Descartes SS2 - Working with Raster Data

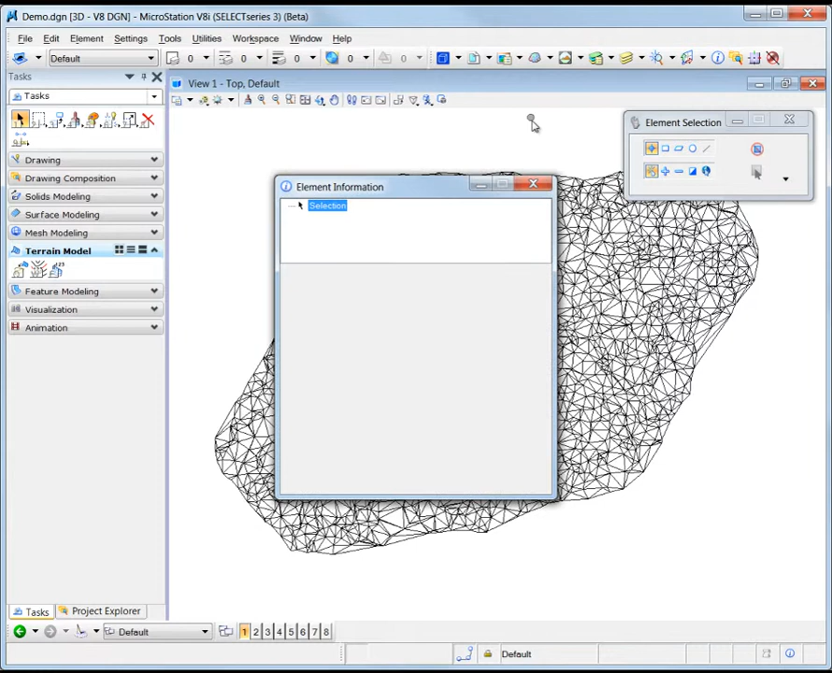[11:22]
Here we're looking at a Scalable Terrain Model that covers approximately 960 square kilometers, and is made up of 639 million points, as shown in the Element Information Dialogue.
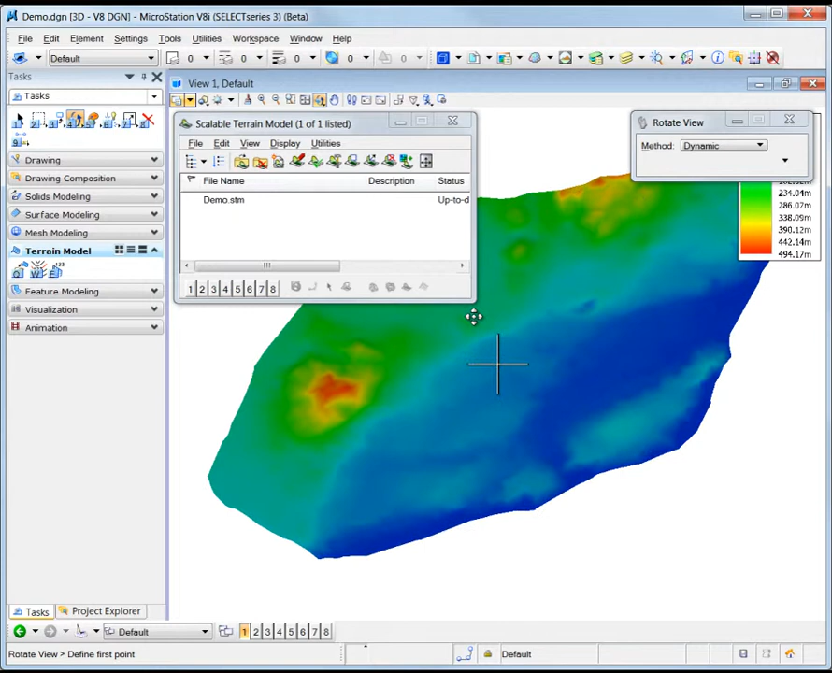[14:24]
The color scheme used for the thematic display is set via the Display Styles Dialog.
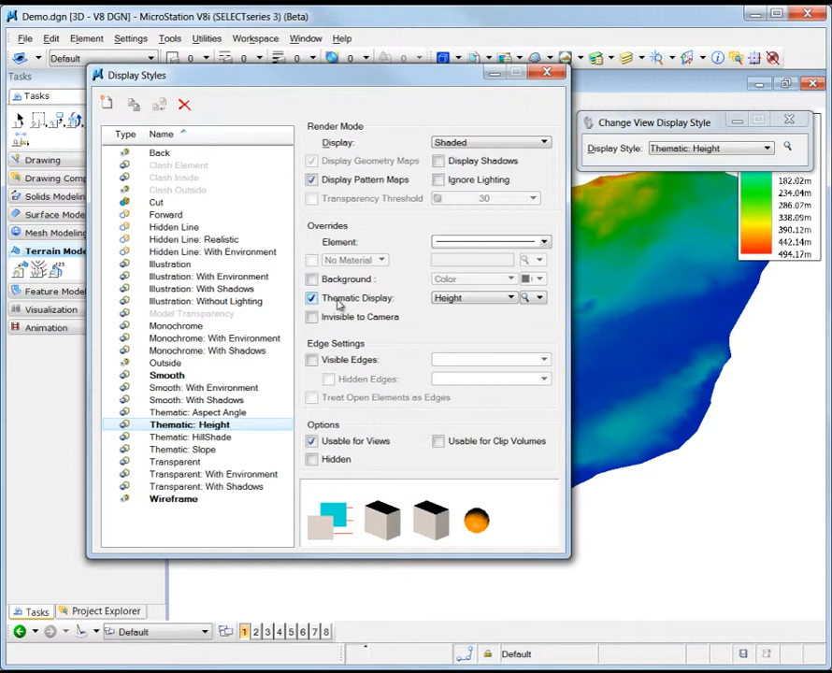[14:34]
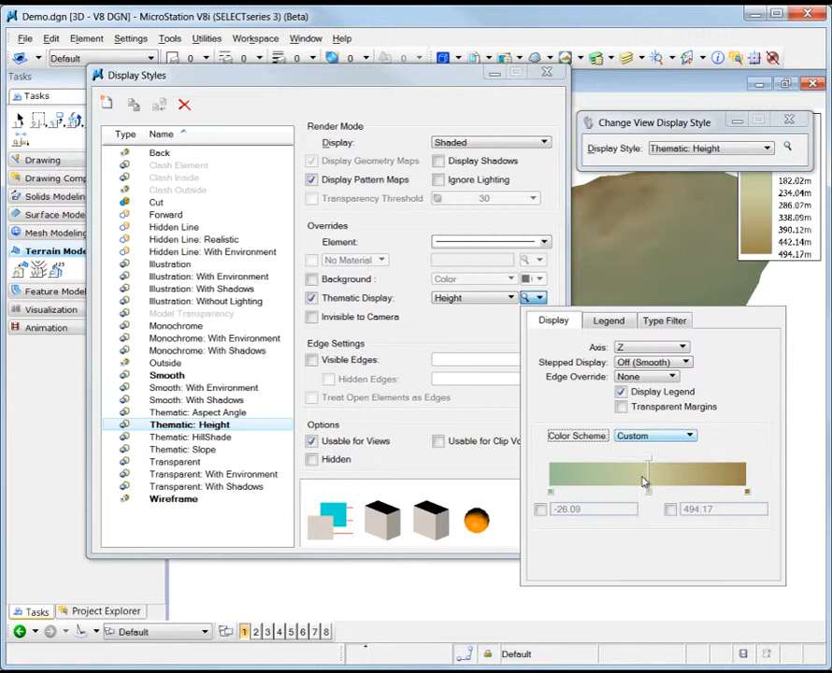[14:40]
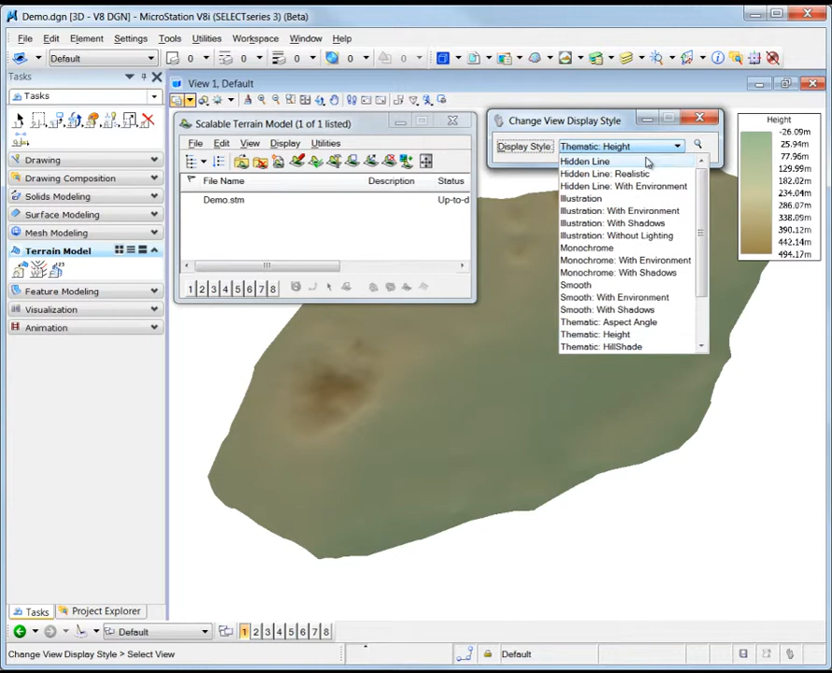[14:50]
And lastly, let's take a look at the draped images. Again, I'm going to lower the view display density a bit to ensure that I'm getting a reasonable display speed.
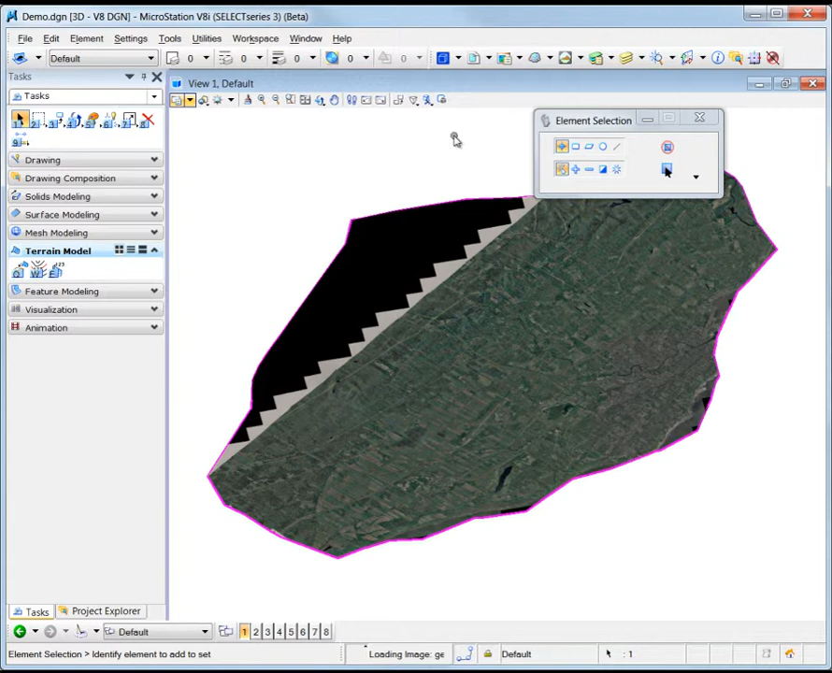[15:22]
for a total of about 27 gigabytes of data.
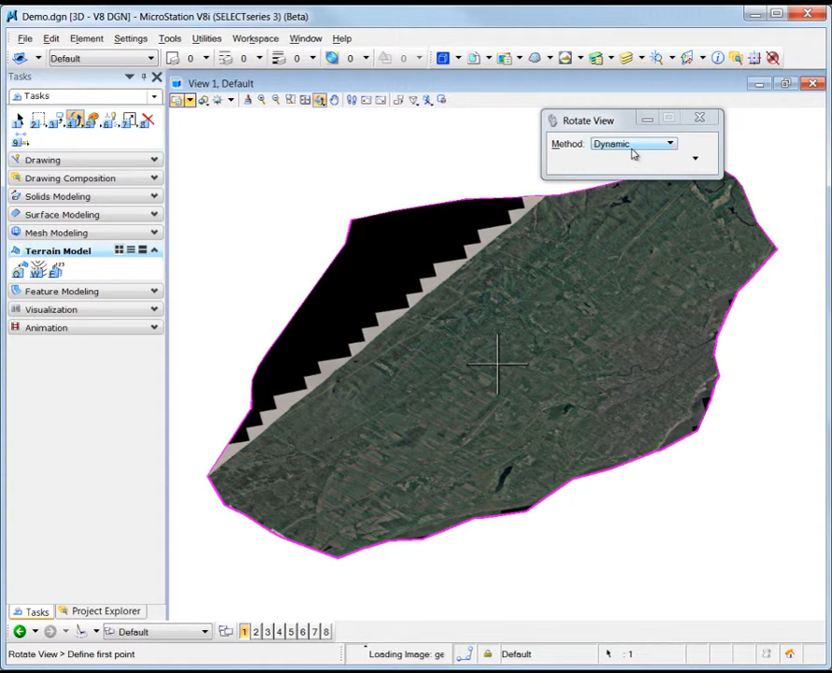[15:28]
Scalable Terrain Models enables high-performance display of your terrain models,
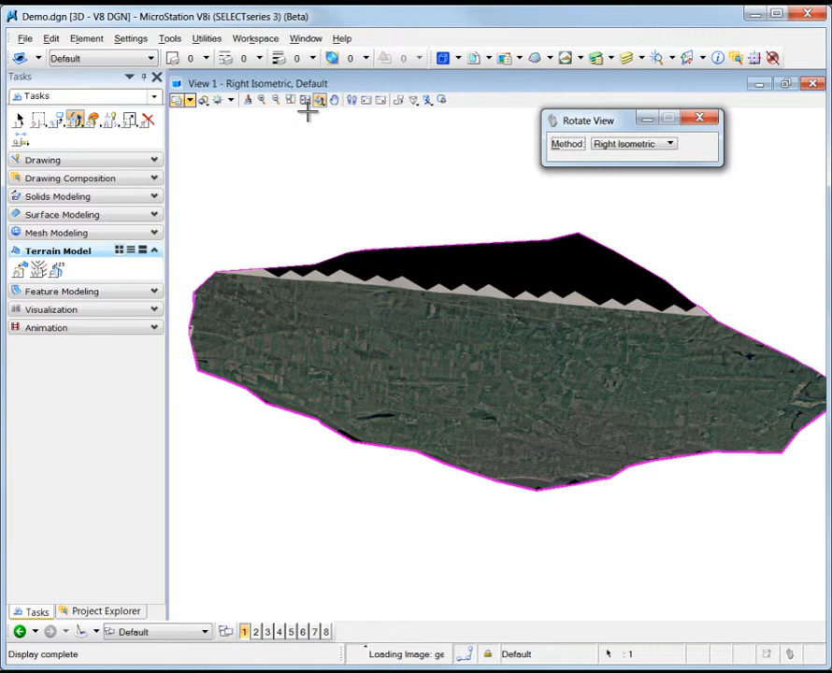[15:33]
covering very large areas and containing billions of points. This allows you to save time by displaying very large, seamless terrain models by enabling unprecedented workflows that deal with very wide areas.